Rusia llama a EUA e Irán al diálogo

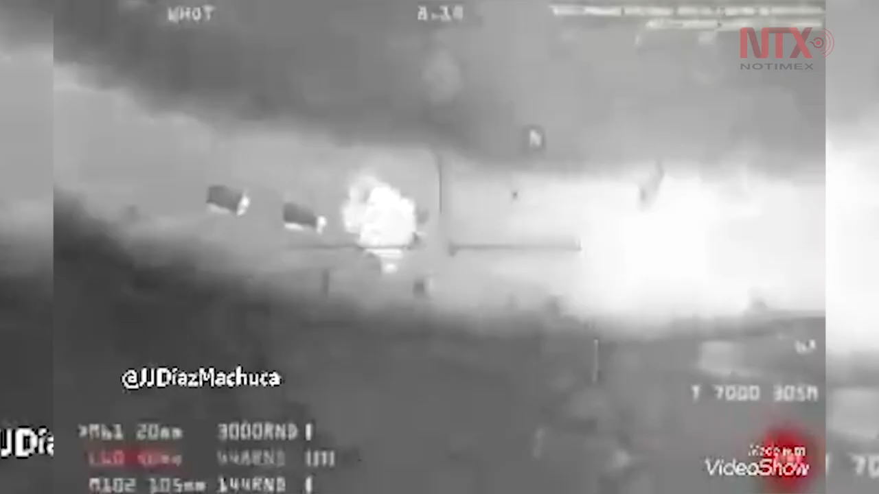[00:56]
asesinó a Soleimani tras lanzar un ataque con misiles contra el convoy en el que viajaba.